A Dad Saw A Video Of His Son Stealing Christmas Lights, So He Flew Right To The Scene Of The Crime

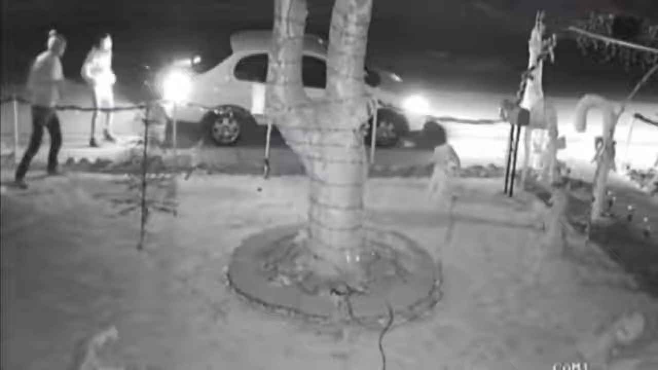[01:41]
Unfortunately for Stricker his surveillance cameras were called into action over the first weekend of December 2017 Three people were videoed destroying some of the decorations as well as tearing
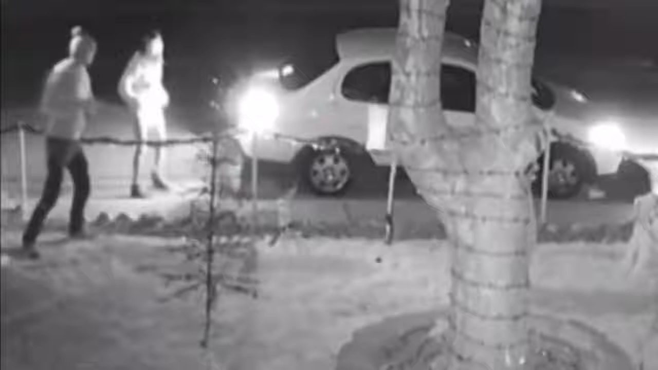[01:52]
down sets of lights The footage caught the individuals ripping the heads off two reindeer statues and throwing them in the street Well a small model dinosaur was also damaged the
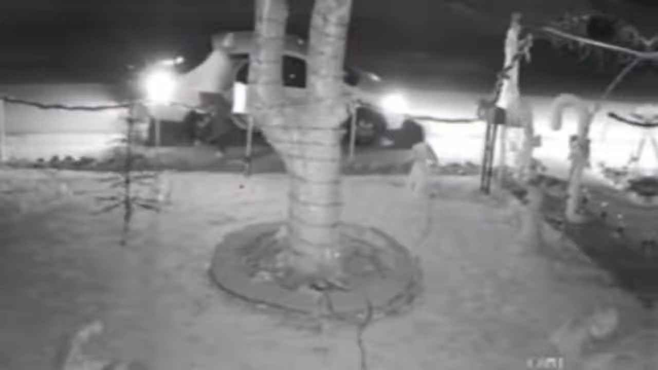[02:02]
unpleasantness didn't stop there However with cords and stakes pulled out of the ground the trio then stole a three-foot dinosaur figure from the display Stricker surveillance footage caught them stuffing the ornament into their vehicle and driving off into the night Stricker saw the damage the following day which prompted him to look at the surveillance